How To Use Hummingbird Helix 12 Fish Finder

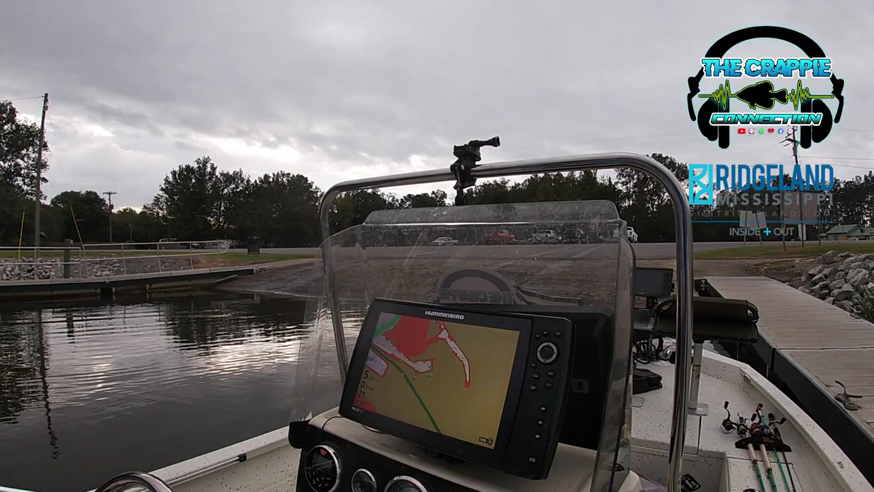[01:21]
Dalco, I see you've got different colors on your unit here. Kind of explain to me what you got going there on that. So with Hummingbird, they make a Lake Master chip. Majority of the lakes in the U.S. have been scanned by Hummingbird. So this is, you can set it up to target the specific areas of water you like. We've got my green shading here, and then the red I've got is a danger zone.
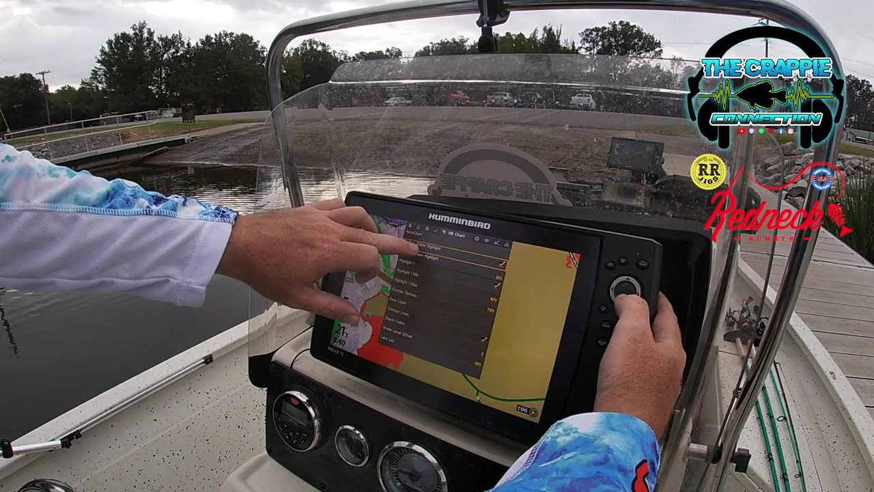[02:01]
You can go into your chart settings. Whenever you have a Lake Master chip in there, you can set a shallow water highlight, and I've got mine set at 3 foot. So everything from 0 to 3 foot is highlighted right now. You can go in and change it.
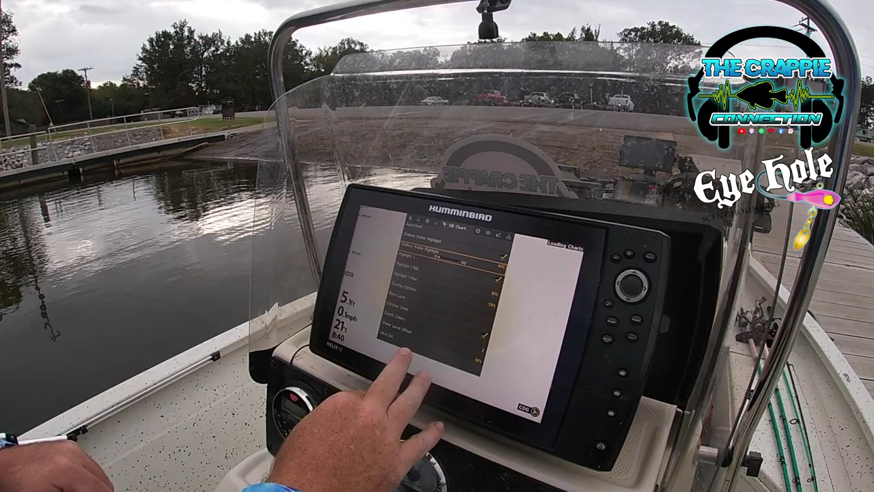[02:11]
So now everything is highlighted up to 6, and you see back here where everything highlights
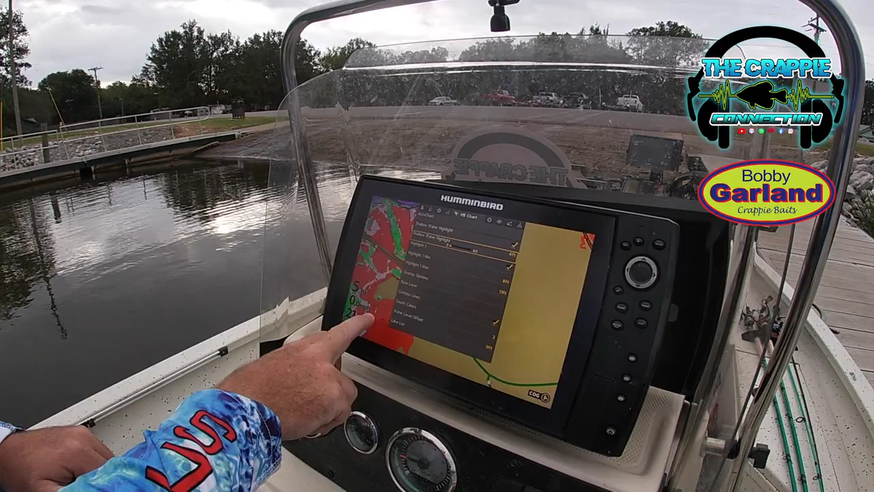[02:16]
red, everything up to 6 foot.
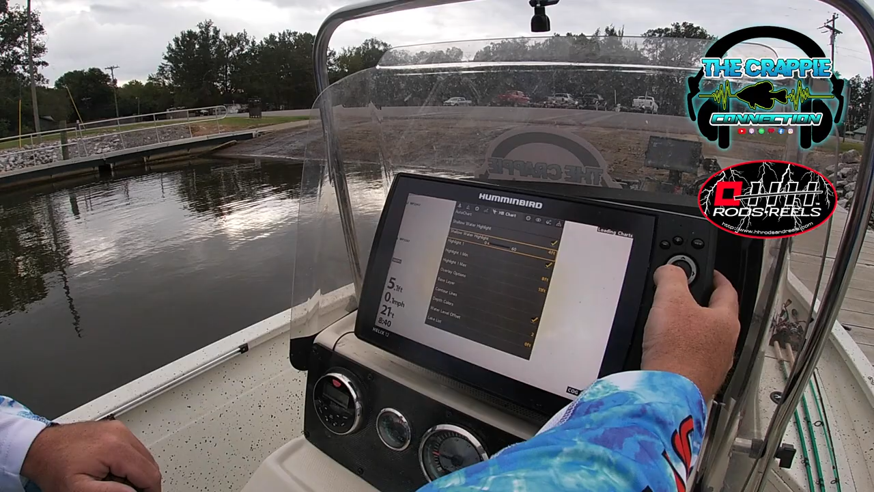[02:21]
So I usually run mine 3 to 4, just know that I'm fishing Barnett.
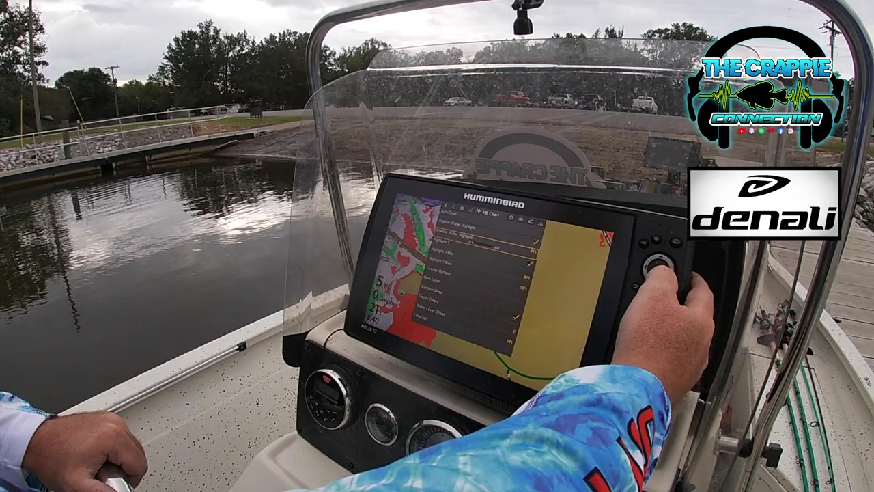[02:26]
I know where to run, where not to.
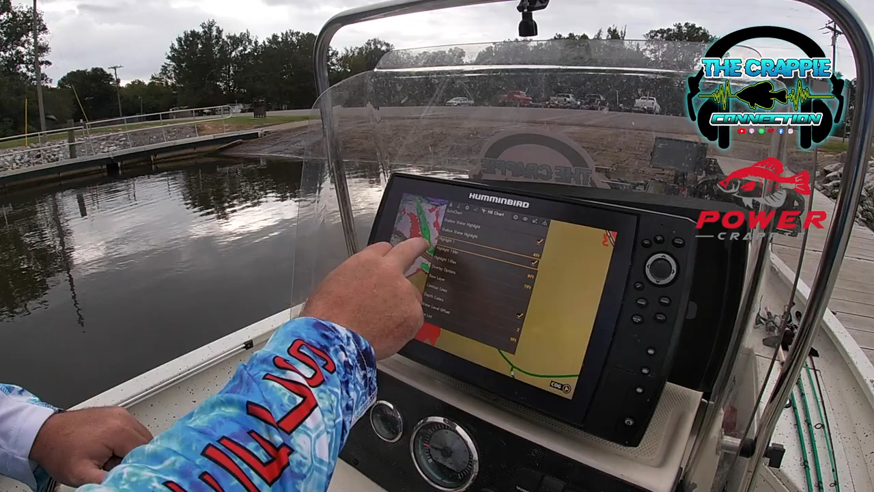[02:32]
Then you have your green highlight here, which is kind of your target area. If it's a certain season, certain depth of water that you're wanting to target, you can go in. Right now I'm set anywhere between 8 and 11 feet. So everything on this card between 8 and 11 feet is highlighted everywhere on the map. Cuts out a lot of dead water quickly. It cuts out a lot of dead water quickly. If you're wanting to target a specific area of water to side scan,
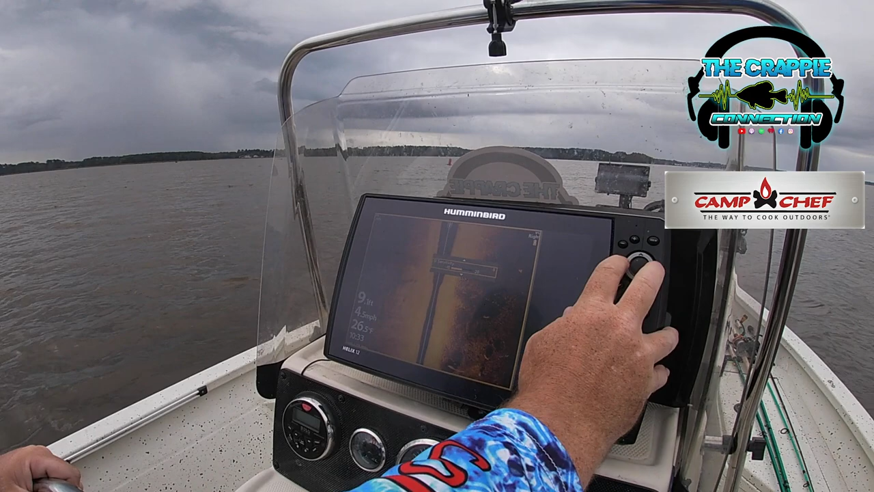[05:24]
But I just set my sensitivity. I run mine kind of high up around 14. Then you've got your contrast to where you can lighten it up some.
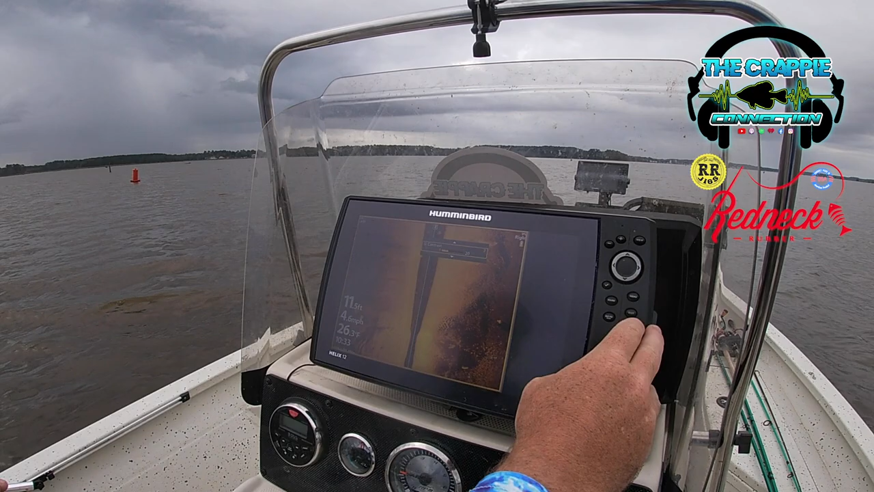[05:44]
That looks pretty good right there for what I'm used to looking at. Let's see here. Of course, we had our chart speed we talked about earlier. Your colors. You can run different colors. And me and Brad were talking earlier about it's all in what your eyes get used to. So you can run green,
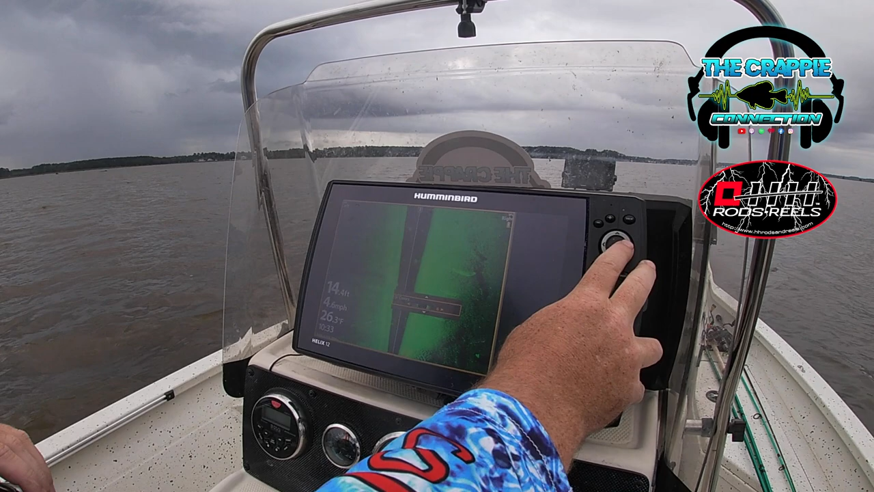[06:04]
all kind of stuff. Some stuff I would never even dream of using, but I've always just went with the default amber color.
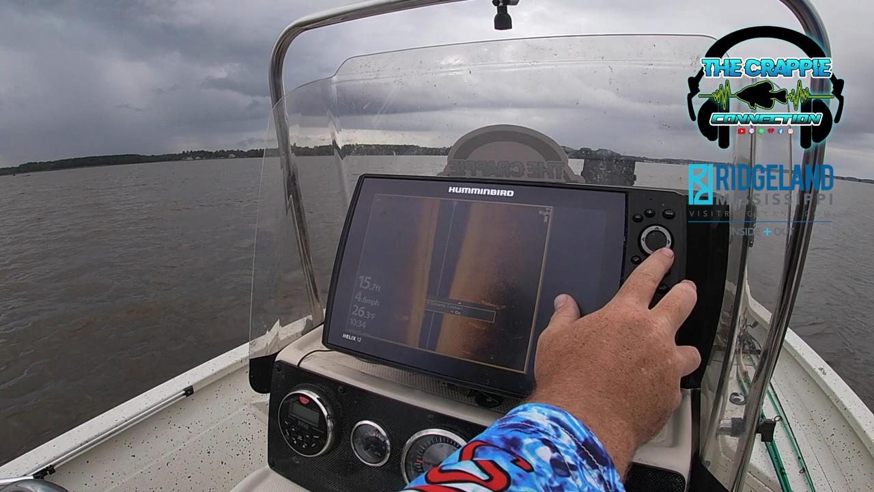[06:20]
And dynamic contrast, you can turn it on. It brings in more detail, but I usually just leave it off. So there's that. You have some quick options as far as you can take on the Helix and just hold down the view button, and this brings you up to a quick system. So you can go to whatever your sonars are. So you can go through your different views, turn them on and off.